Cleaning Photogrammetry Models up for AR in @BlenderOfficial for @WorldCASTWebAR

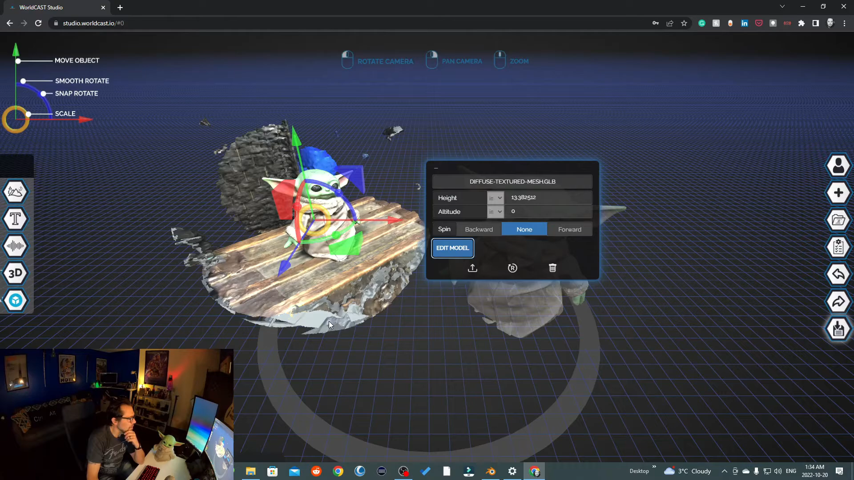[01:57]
And we're going to show you how you can get this result here.
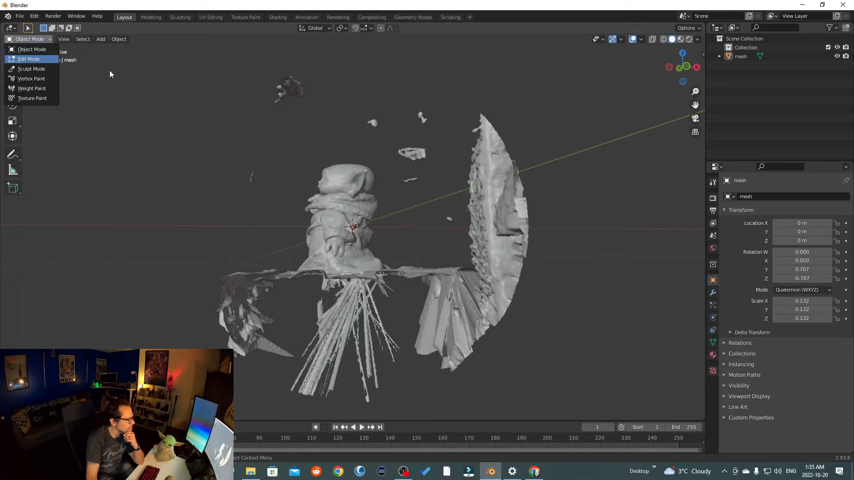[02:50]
Once it goes in Edit Mode, it'll highlight the entire scene for you. So you don't have to worry about that. It does that off the bat the first time you do that.
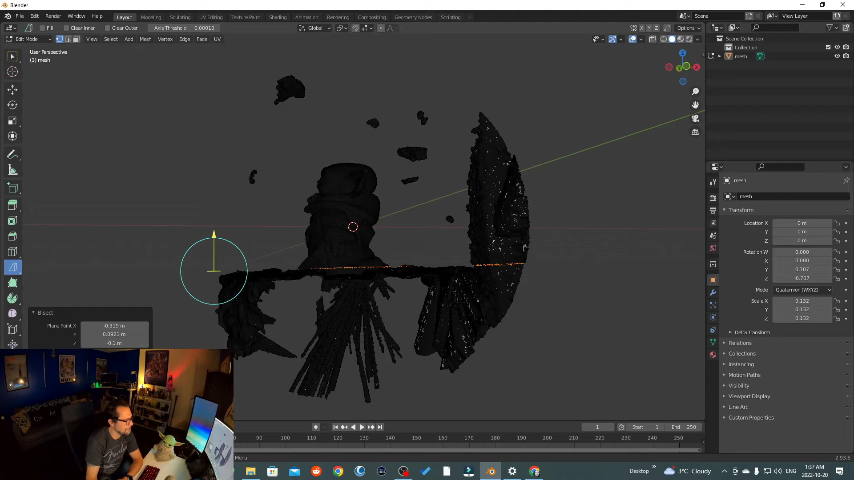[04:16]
So once we have that, let's just rotate it around.